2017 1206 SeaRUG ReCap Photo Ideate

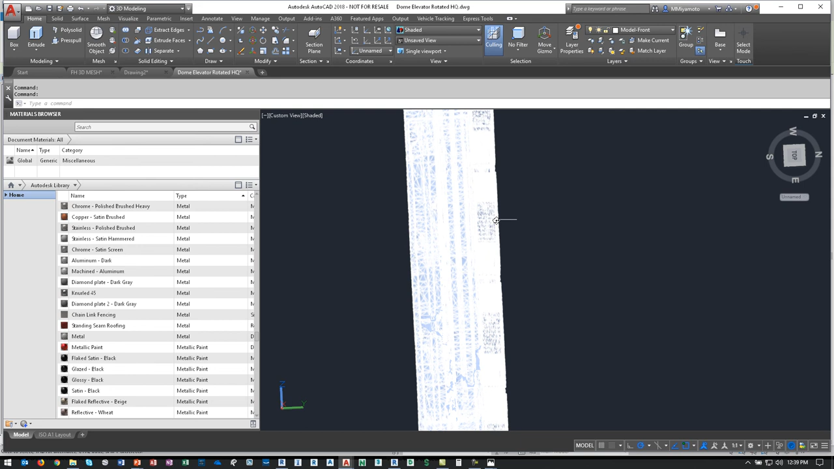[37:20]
renovations so it's a good way to get as-built conditions into your model as well if you're not able to get drawings that you can model from or an existing model that you can take this
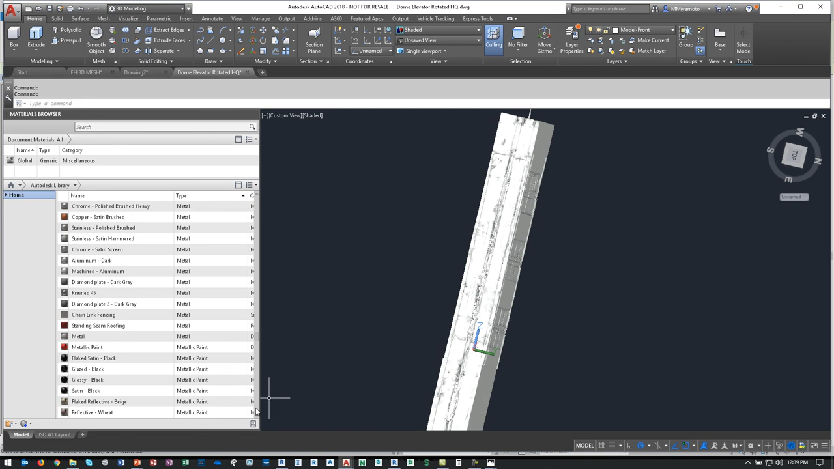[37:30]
particular file is pretty large so that was the Dome Elevator 30
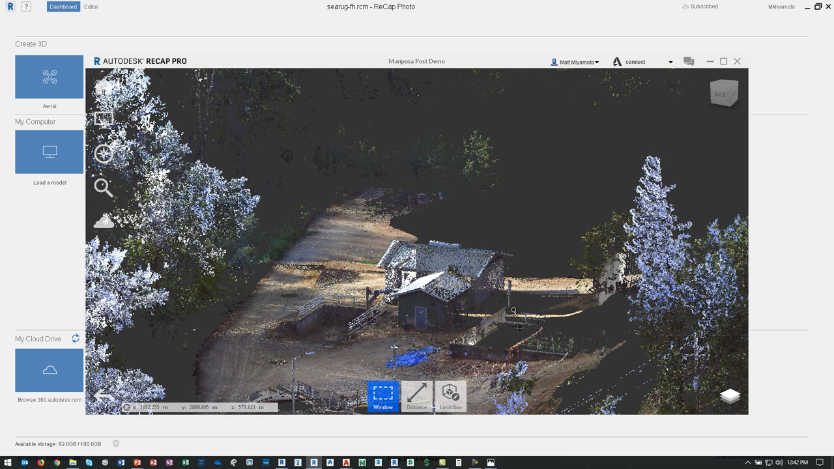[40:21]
So the purpose of this target is to go into Recap Pro and be able to scale and locate something in the top of any color. If your subject doesn't have a lot of detail,
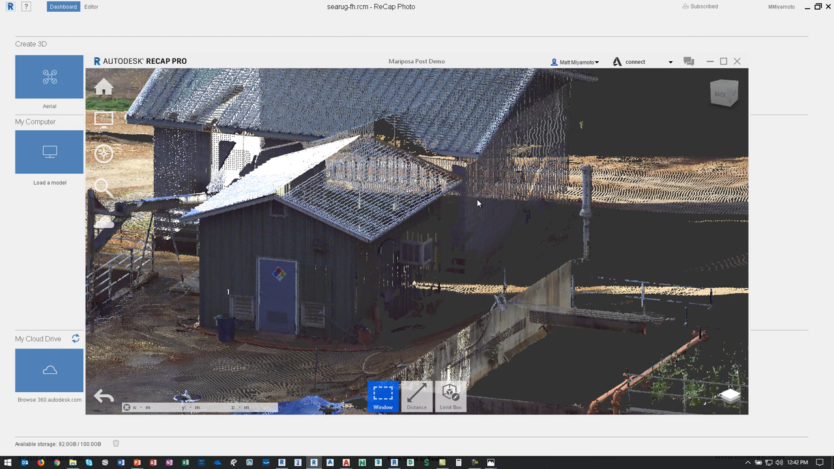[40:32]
then the target will help because it's giving it just some differentiation between pictures. But if it's something like a house,
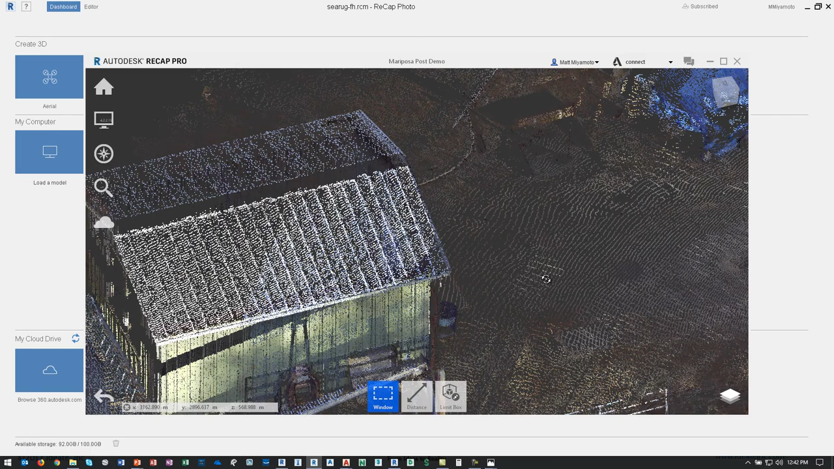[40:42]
then you're really just looking for visual reference in terms of scaling and placement of the pictures.
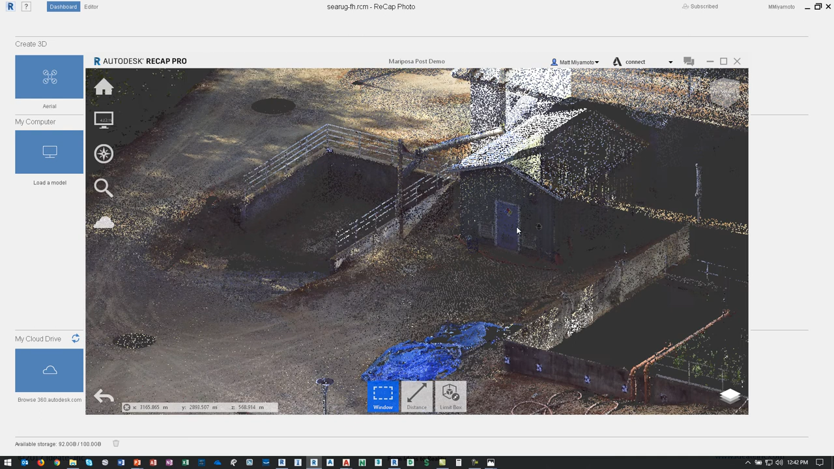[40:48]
You can go through and stitch some things together, but that's going to be more scan-related than photo-related.
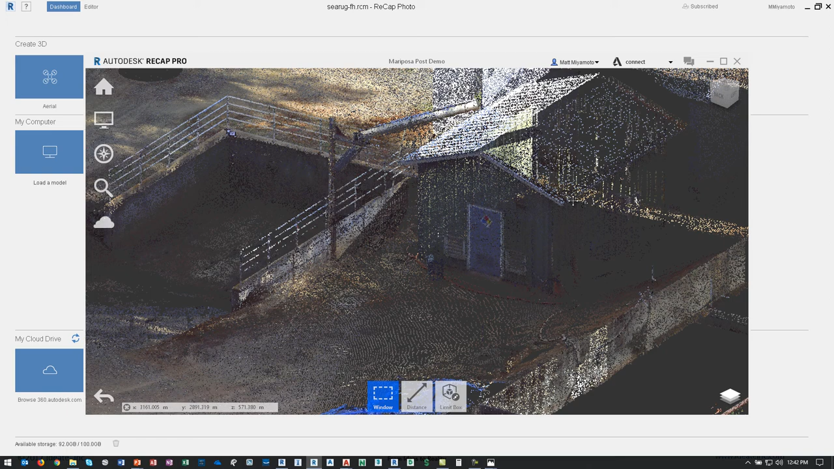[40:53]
So you would need to have that information available to you.
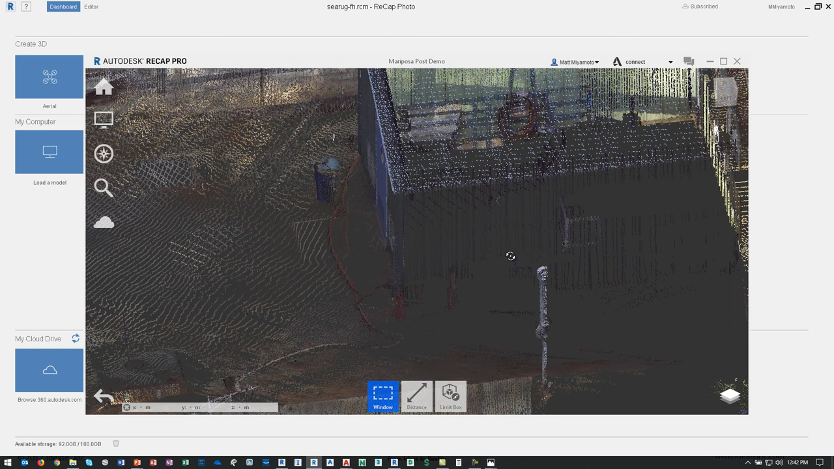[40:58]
In this case, this is a laser scan that was done of a site. This one was part of Recap.
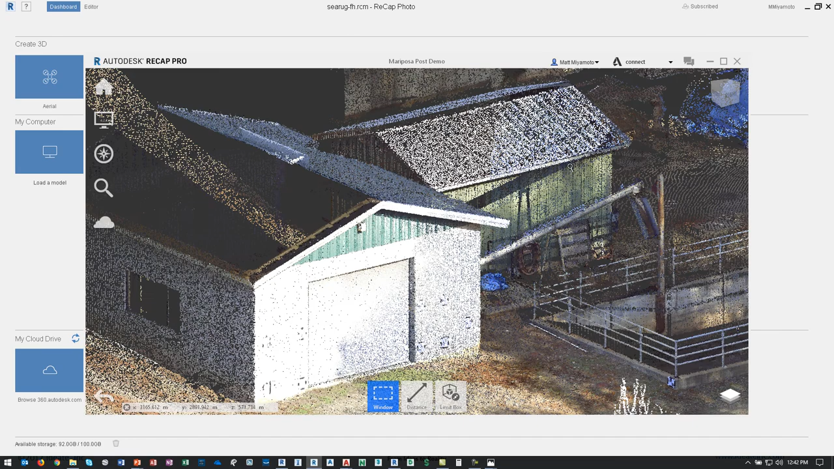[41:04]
So when you import or install Recap, I'm pretty sure this is going to be there. But this one has a target. So this is that crosshatch pattern that I was talking about earlier,
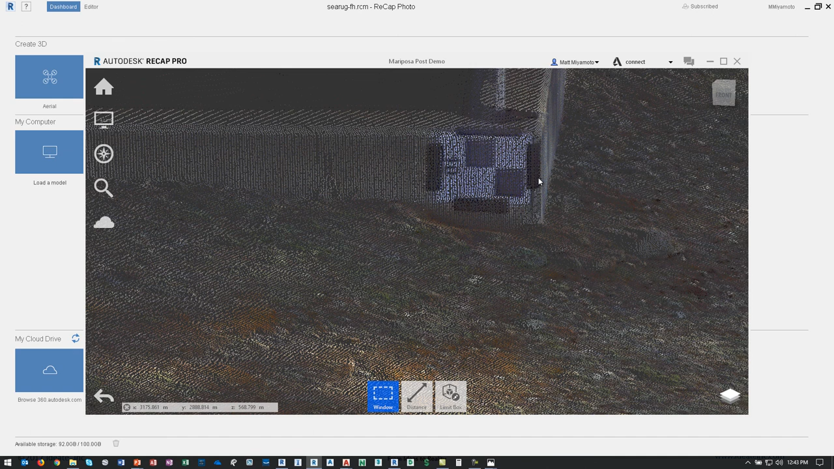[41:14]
where it's pretty much just a piece of paper that you're printing a cross on.
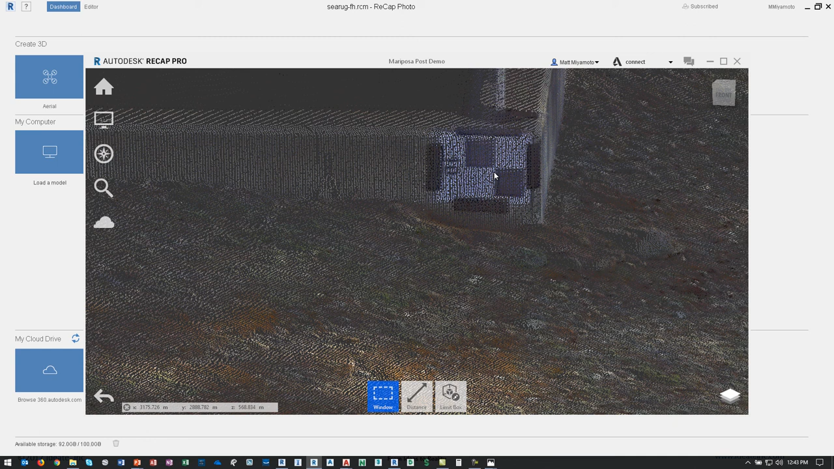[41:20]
This one's an X with some color-coded squares and then some reference information.
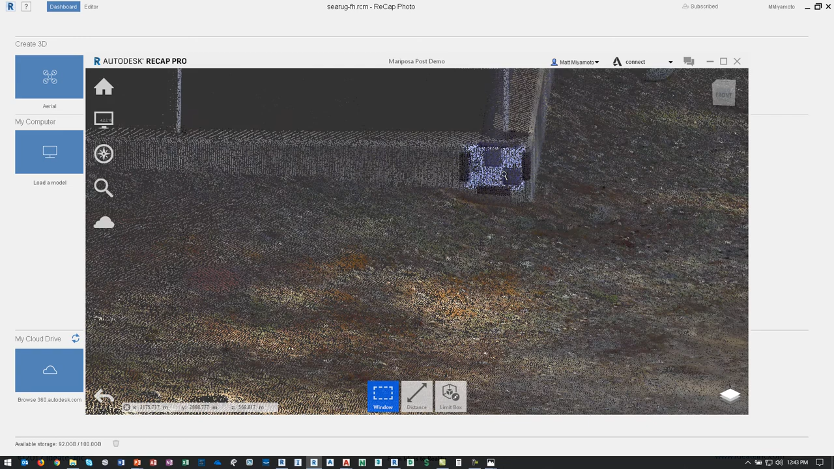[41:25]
So these would be placed at locations around the site that you are aware of.